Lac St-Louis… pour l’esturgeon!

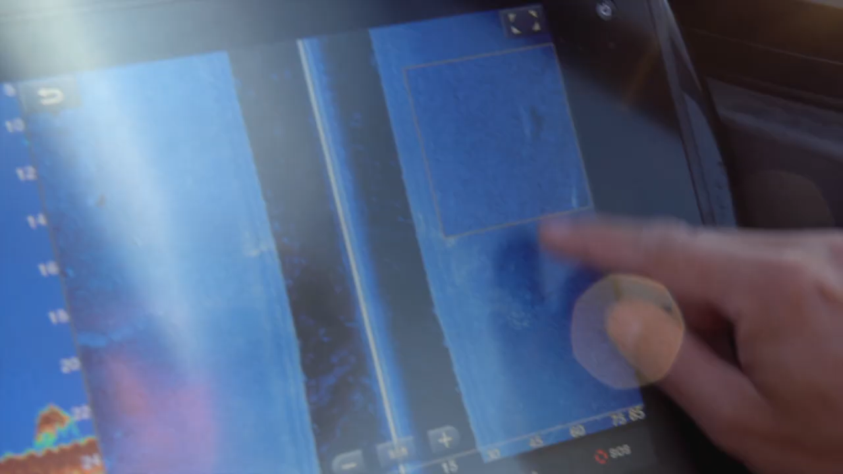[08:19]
Là, ici, on est sur le side imaging.
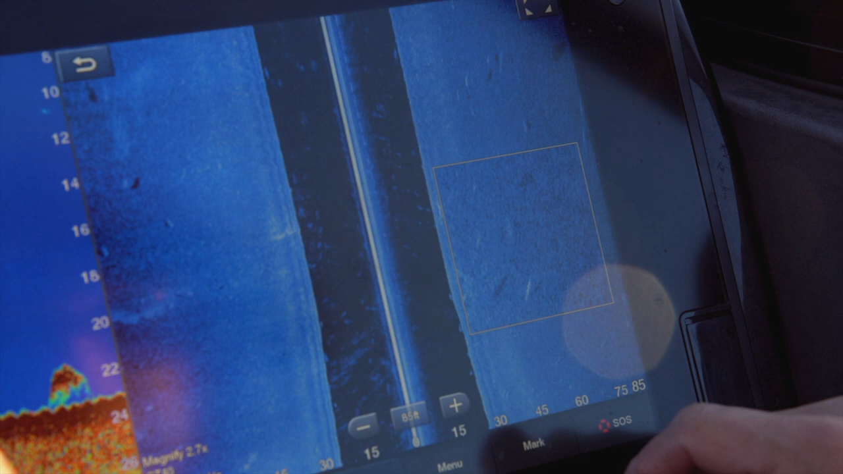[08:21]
Ce qu'on voit présentement, si on regarde sur le sonore traditionnel, on voit ici une grosse tache là, qui est possiblement un esturgeon.
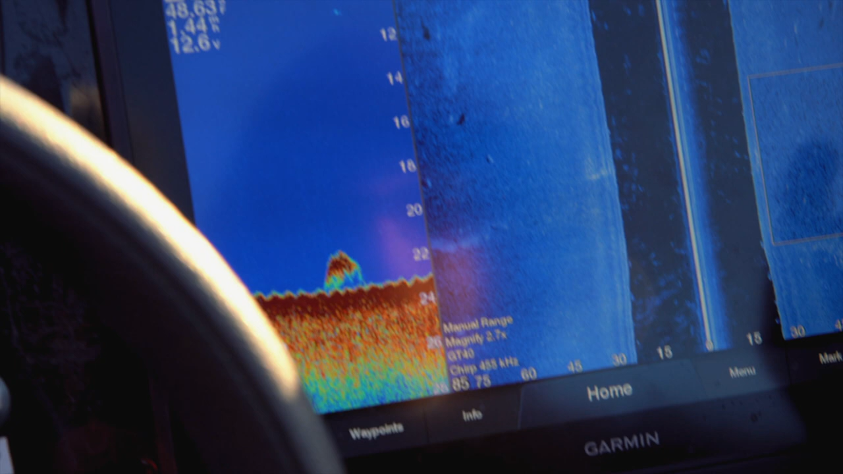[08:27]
C'est quand même assez volumineux. Puis on le voit dans le side imaging, on voit
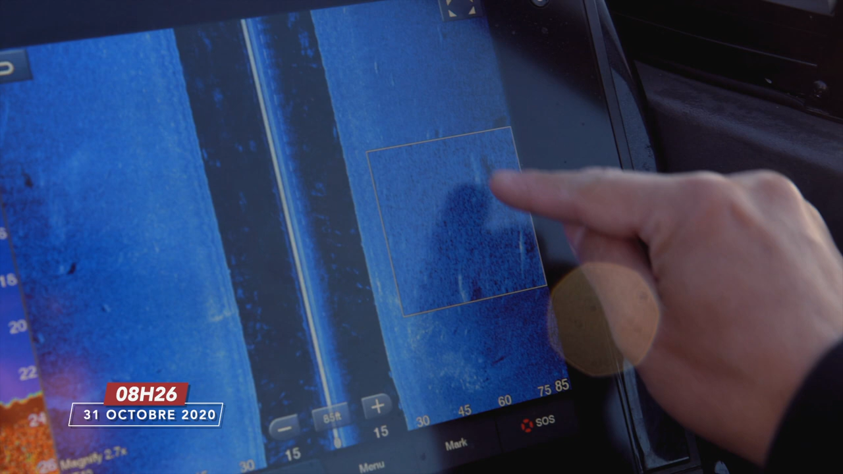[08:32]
des espèces de lignes blanches avec un petit ombrage noir en dessous.
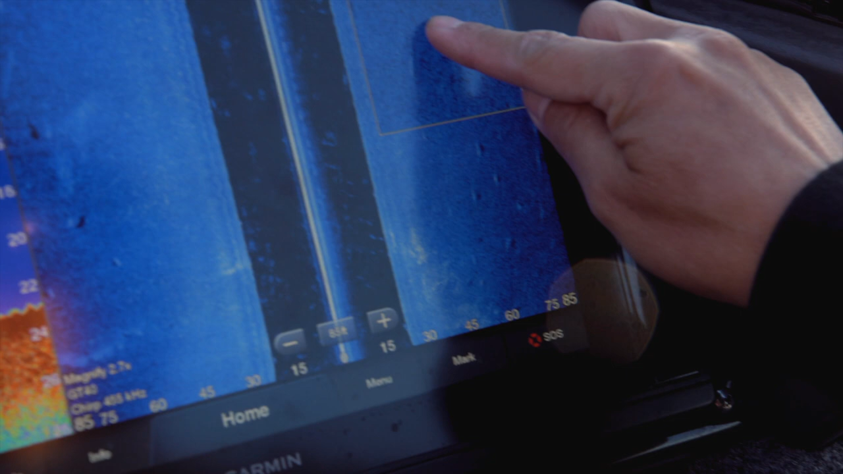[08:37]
Donc ça indique vraiment la présence d'un poisson. Là. Si je fais le zoom comme ça ici, on le voit là, clairement, là, c'est des poissons qui sont un petit peu suspendus du fond.
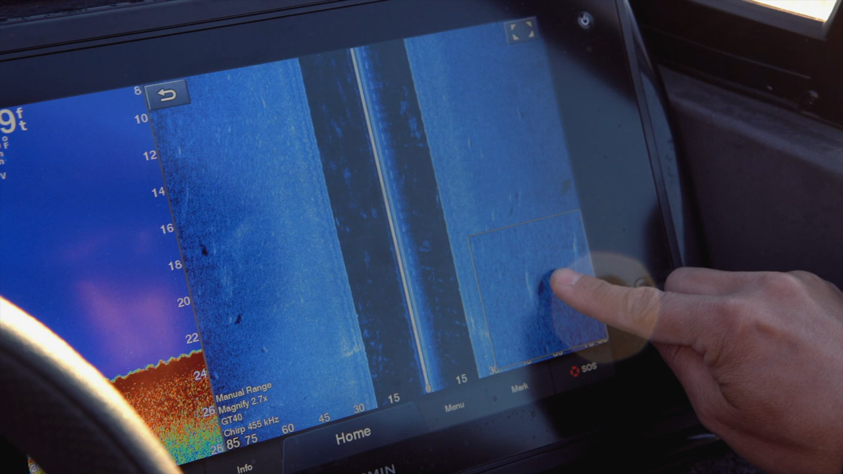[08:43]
Quand même des beaux échos. Là. On va s'installer ici et on va essayer de les capturer.